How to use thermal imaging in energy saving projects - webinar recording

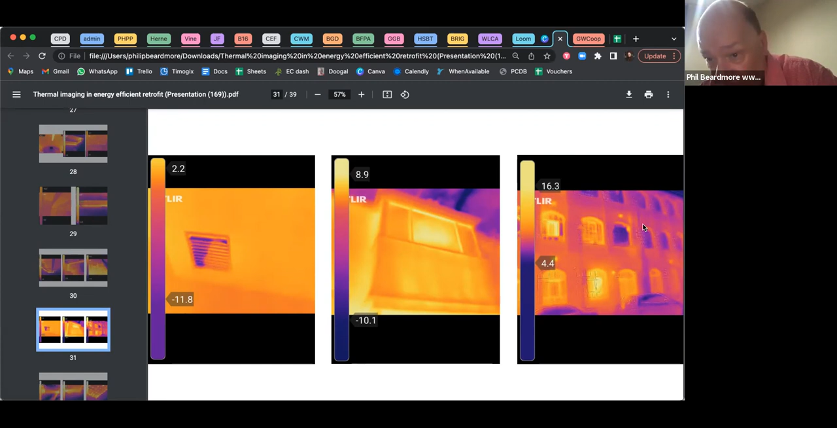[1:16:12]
floor in the first floor but you can see that that there is heat escaping through these windows but not through these um and that's to do with the thermal properties of the windows um now this is an interesting one this is again is a non-domestic building and what you've got here is uh you can see ceiling tiles so this is the ceiling um this building has a warm air system and so it has a gas boiler uh that rather than producing hot water to go to radiators it produces warm air which goes through dots to these registers in
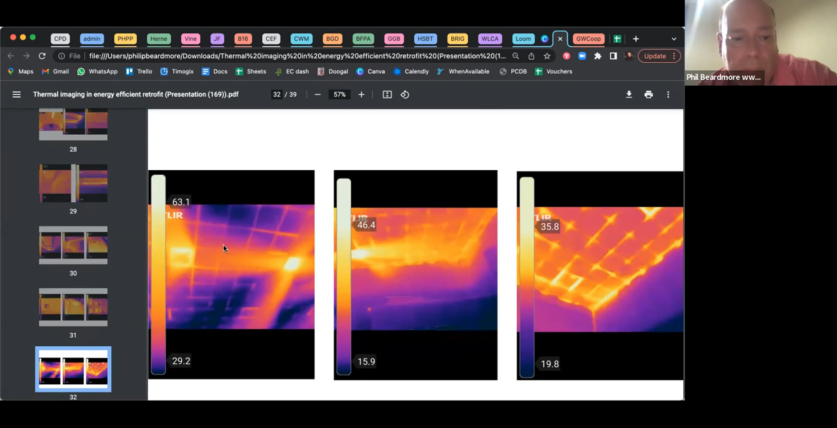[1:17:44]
system hardly any of the heat is getting to where it needs to be
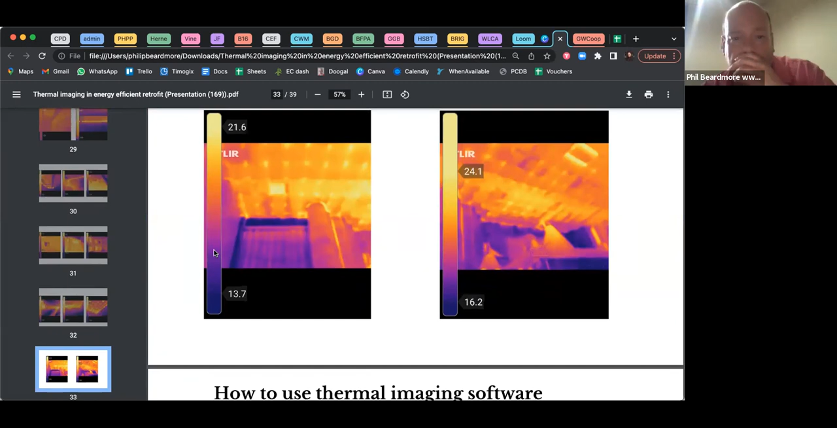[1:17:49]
yeah that's the same building okay
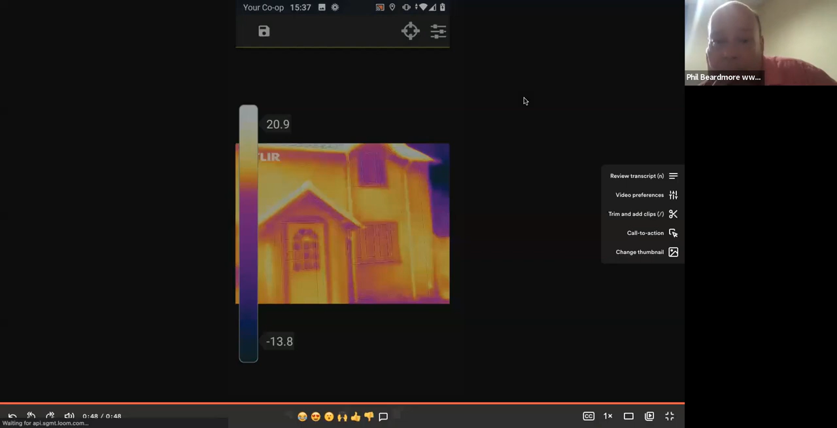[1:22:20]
now there's a number of ways you can save the image but my preferred way is just to do a screenshot of it um and save it to the phone and that's that's the simple way to do it so i'm going to show that again so click on the flare app
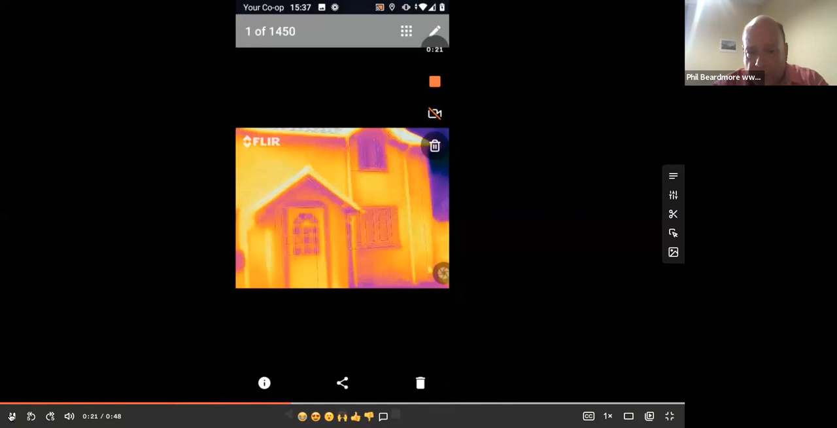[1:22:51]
left there's the photo now and if i click in the on the pencil in the right and top right hand corner it brings up a menu click on the three dots and then click on ir scale infrared scale and it puts an infrared scale onto the picture and
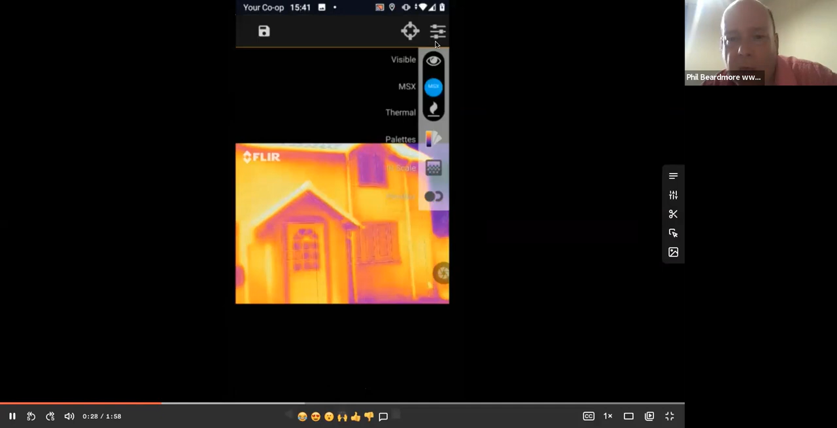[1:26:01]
this time i'm going to click on pallets and it offers me a number of pallets and i'm going to pick rainbow because i quite like rainbow i i think this one works quite well um and the other thing you can do with the rainbow palette because at the moment you can see the brickwork yeah you can this convert it to a normal photo so this is what the house actually looks like
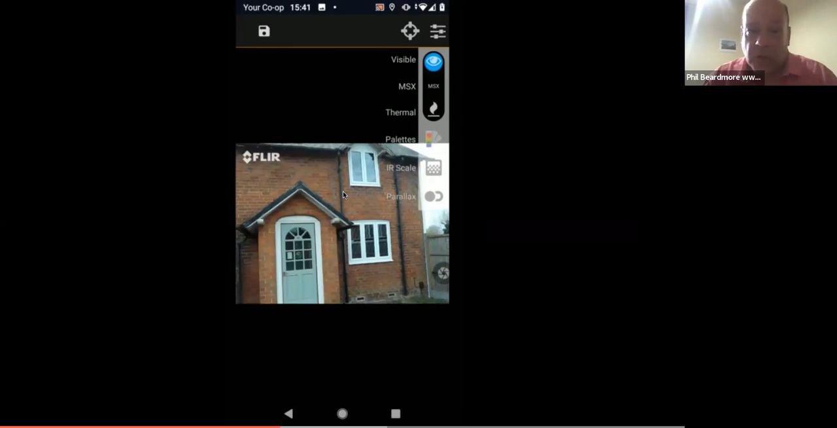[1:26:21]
but you can if you um you can remove the brickwork so this actually looks quite arty it reminds me of yeah so you can turn the brickwork on and off using msx quite pressing msx
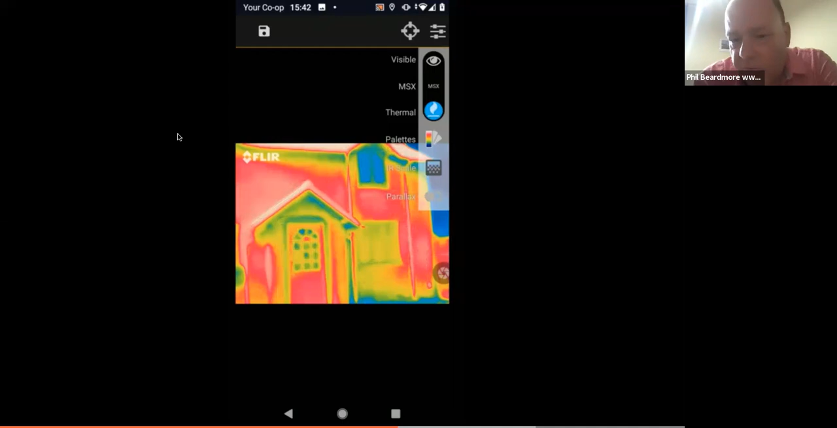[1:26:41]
uh so brickwork on brickwork on brickwork off and it's a matter of taste but without the brickwork on it reminds me of of a matisse painting so i quite like it um and i think that works in terms of showing hot and cold um and and and and if you add the ir scale to it then it is a rainbow rather than red and red and yellow and blue you
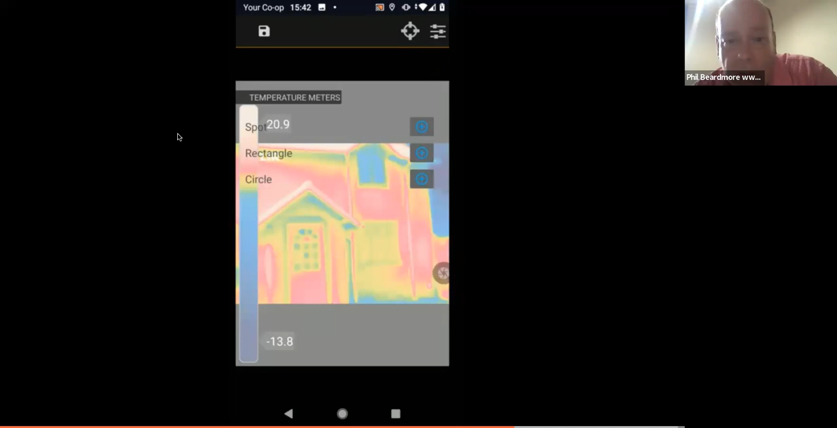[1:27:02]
can also add a spot to it which i am not particularly a fan of i don't think it's that useful